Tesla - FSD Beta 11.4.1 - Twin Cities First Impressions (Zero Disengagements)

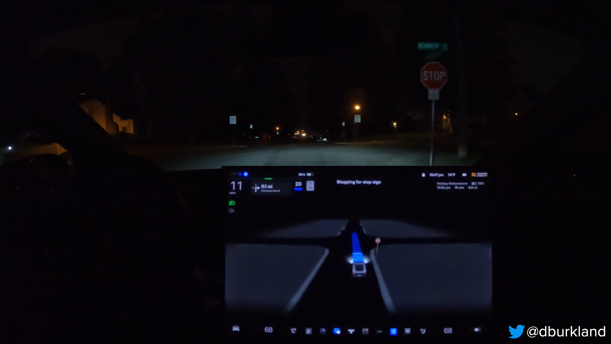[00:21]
Paul, making my way back to Northeast Minneapolis where I live, and yeah, we'll just kind of have to see how it goes here. I'm going to have it take more of a city street route as we go into Northeast Minneapolis. There are some nasty potholes along the way, so more than likely I will have to, adjust that, adjust my trajectory at some point and take over to save my wheels,
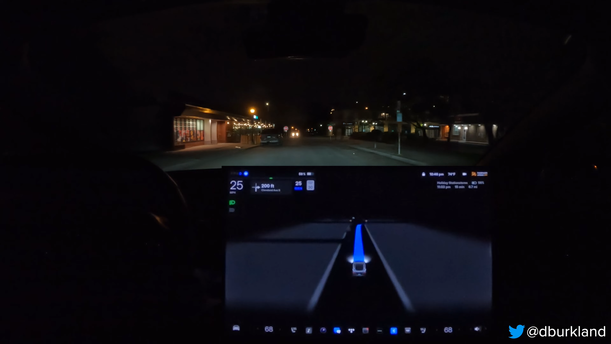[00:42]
but we'll try our best to let the car do its thing here. So right off the bat, we are in a residential area. It looks like the speed contextually is still not there.
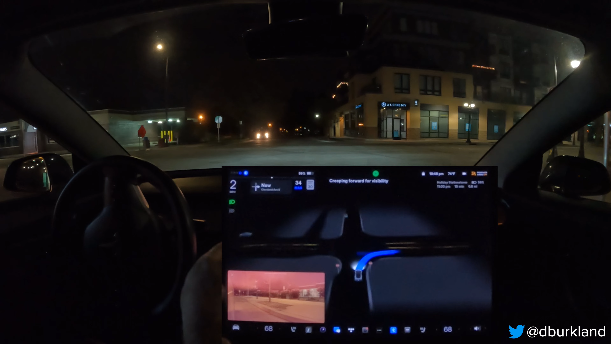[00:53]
I know that was something that was talked about being added, but the car still looks like it wants to do 30 miles per hour when it should be doing something like 20.
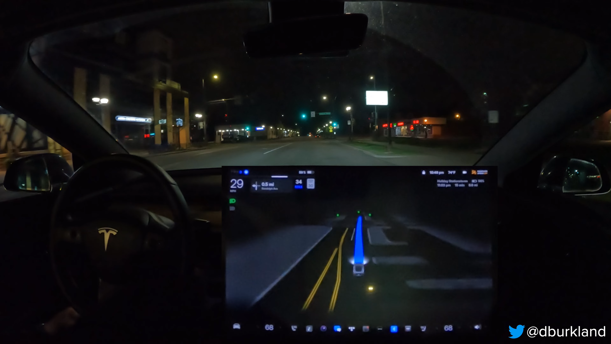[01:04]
So that's something that still I noticed there. We'll see how it does when it gets into my neighborhood by my house. See if it adjusts the speed accordingly there, but so far it looks like it still prefers to kind of go a little too fast on city streets in residential areas. So
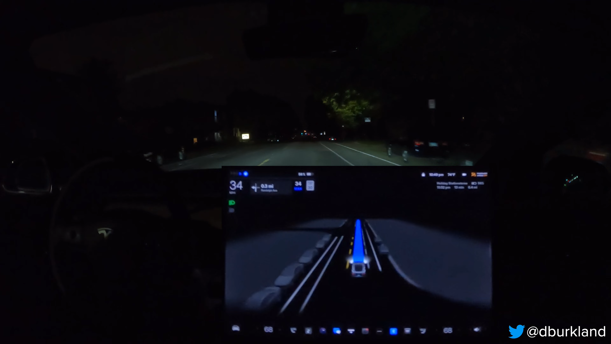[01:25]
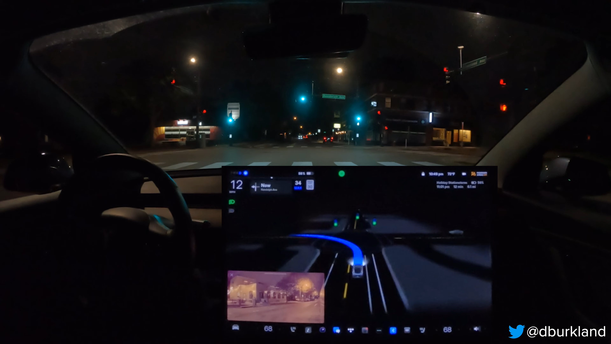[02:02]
smooth deceleration there before we made the left turn. A little bit wide around that turn there. Obviously, we had plenty of room to do so, but would have liked to see it finish that turn a little tighter than it did. So, but I'm just nitpicking now, so you can ignore that.
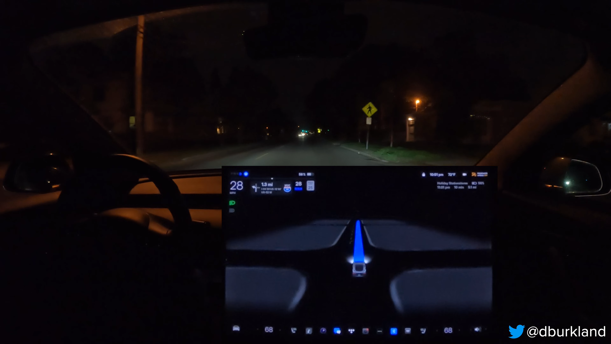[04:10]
Paul where the roads are really, really bad. Like, we're talking like 2-3 feet wide potholes. So, want to do my best to avoid that area if that is truly the case. But I'll mention that as we get closer here, and I'll just kind of stop talking here in the meantime. Thank you.
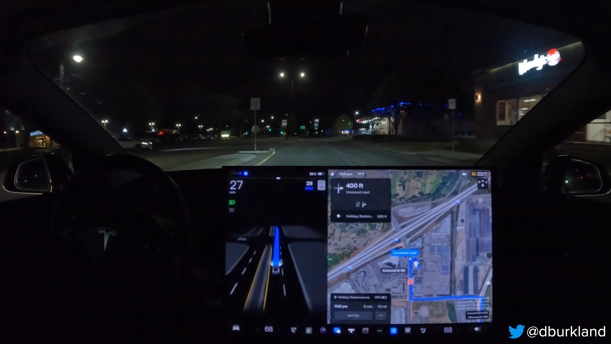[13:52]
So I'm going to actually initiate right here a left turn, or a left lane merge here. As you can see to the right there, the city supposedly fixed some of them, but there was like a 2-foot-wide pothole back there. And then I just killed the navigation.
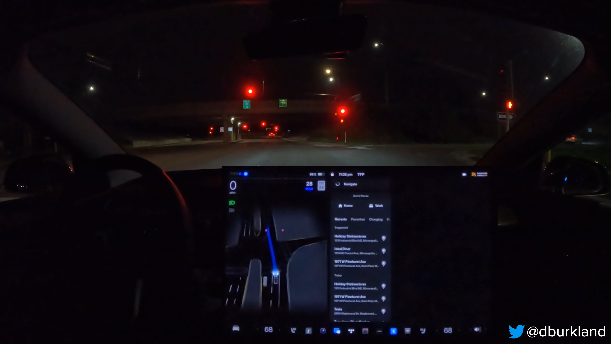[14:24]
There's a church not too far from my house that, let's see here.
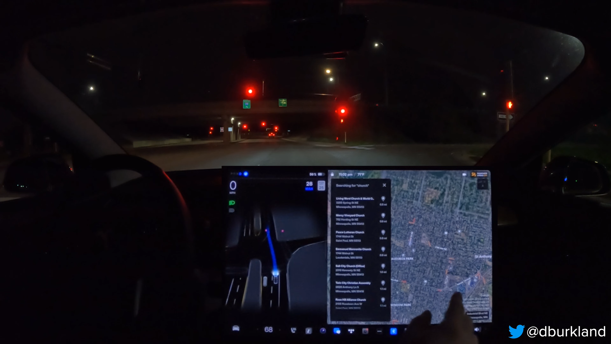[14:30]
Or not. We'll just let it go. So for those that don't know, obviously if you just turn off navigation with FSD Beta, it will just do like what autopilot used to do, where it will just continue to go straight on the path that you're heading. So in this case, this lane would go away, and it does merge up here at some point, but you know, nobody's around us, so it does a great job, as you can see there,
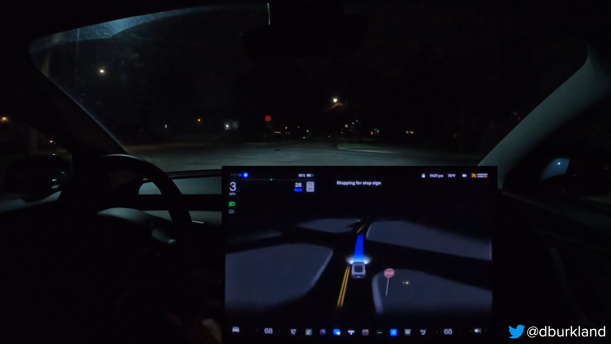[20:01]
And then once we cross this intersection here, I am going to restart the navigation back from my house here. And it should take us the rest of the way. So we stopped a little late there, but still well before the crosswalk there. So noticed that before, but it definitely was going to slow down for it, so I didn't feel like I needed to intervene. So switch the nav now. I've had to avoid this road for much of the spring so far because of the fact that the potholes have been so bad. So hopefully in a week or two here, we'll be able to do more tests on this route.